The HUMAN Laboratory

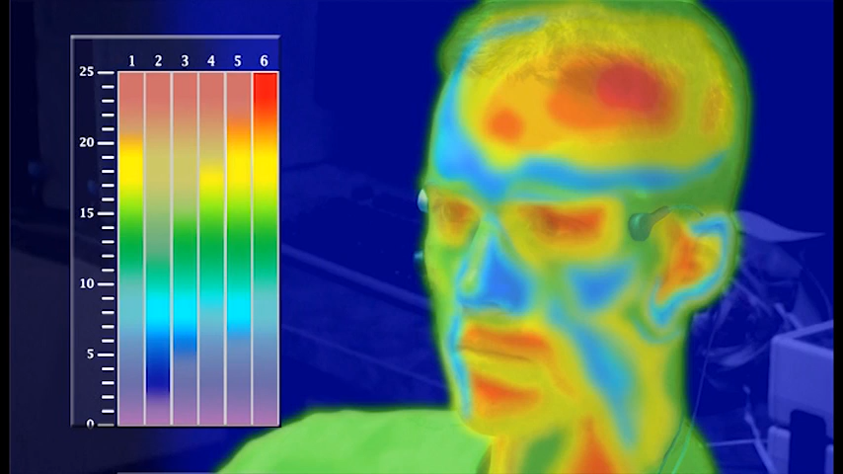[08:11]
Thermography and digital infrared imaging studies have shown that some facial temperatures, especially around the nasal area, decrease during stress. This is due in part to blood being rerouted to parts of the body, including the brain,